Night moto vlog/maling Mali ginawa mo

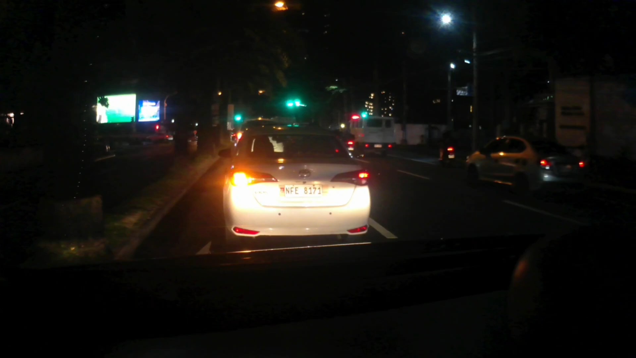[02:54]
At shoutout po sa inyo. Alright. At nandito na tayo sa Rockwell. Rockwell tayo, mga kabutsoy.
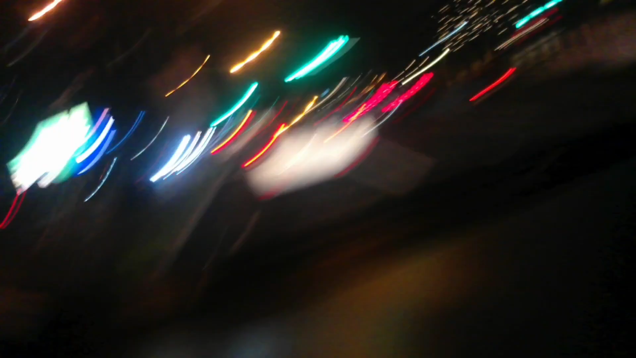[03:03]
Yan, mga kabutsoy. At nandito na tayo sa Rockwell Drive. Yan.
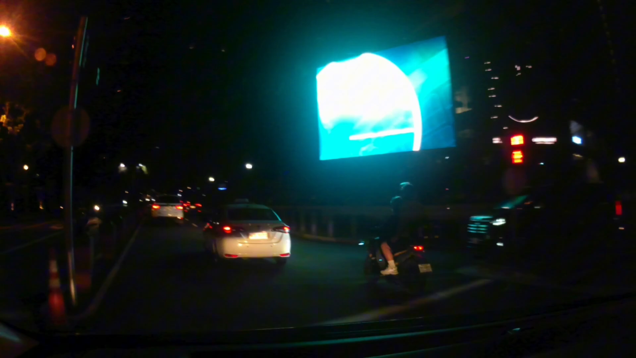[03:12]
At ay tayo ay papauwi na maya-maya kunti. Time check. 7:25, mga kabutsoy.
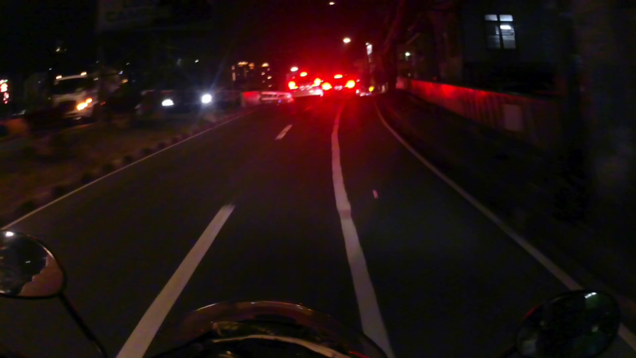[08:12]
Kasi okay, matrapik na matrapik talaga dito dito sa atin.
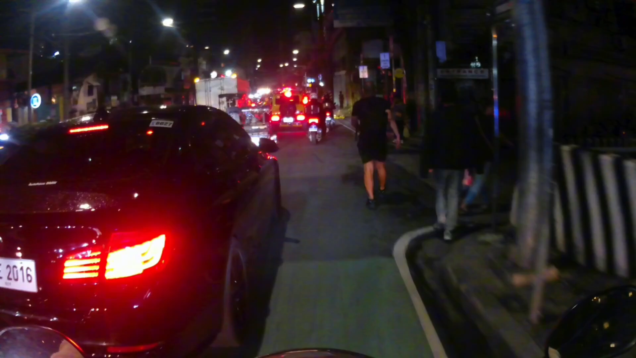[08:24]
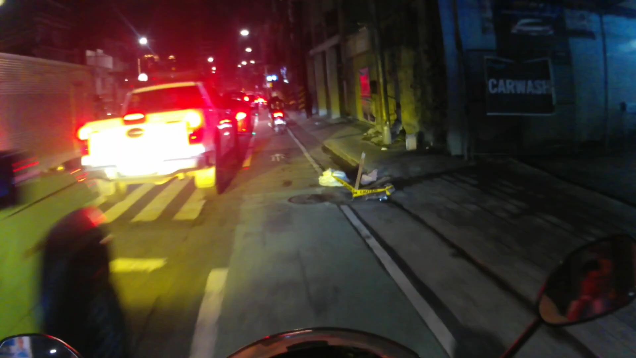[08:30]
At araw-araw to mga kabutoy, ganito talaga ang sitwasyon dito. At matrapik talaga siya. Ah, ito na yung pinaka normal na traffic.
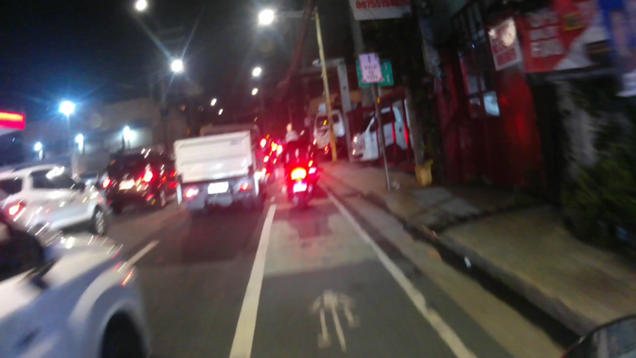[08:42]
Normal na normal. Alright. Wait lang, padayaw lang ako eh.
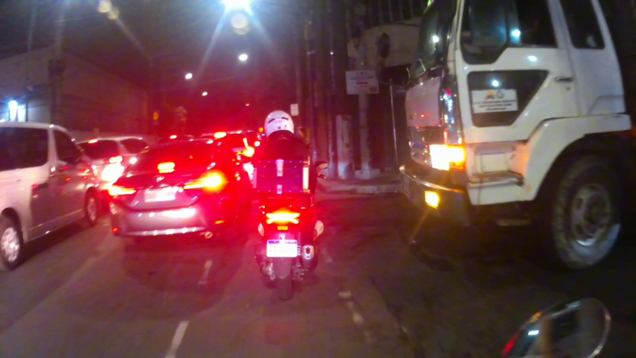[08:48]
Pag sa probinsya mangyari ito mga kabutsoy, hindi ito normal.
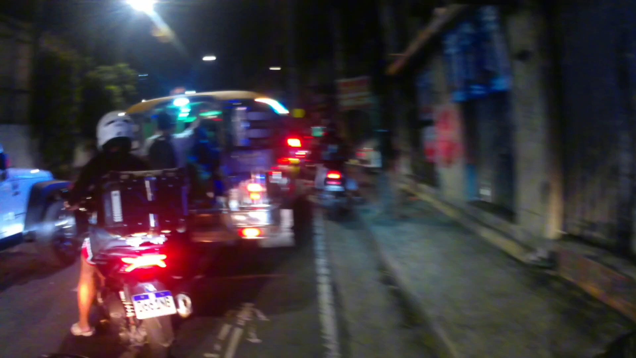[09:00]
Normal. Dito sa Manila, normal sa Manila, dito.